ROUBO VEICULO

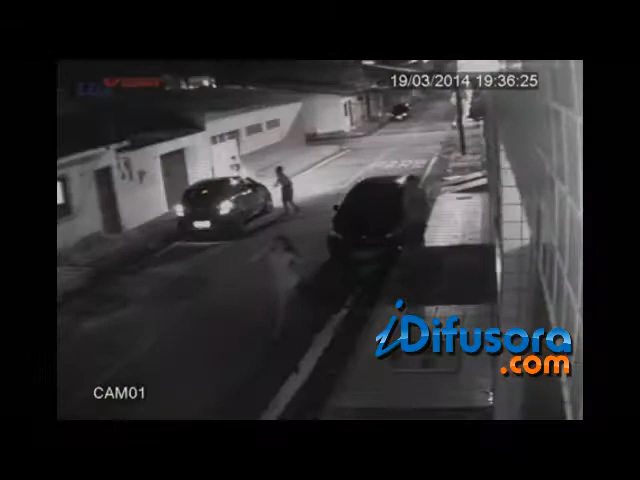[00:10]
As imagens das câmeras de segurança dos imóveis vizinhos mostram o momento da ação dos bandidos. Os dois homens armados saíram tranquilamente. O assalto foi praticado a poucos metros aqui do 8º Batalhão da Polícia Militar.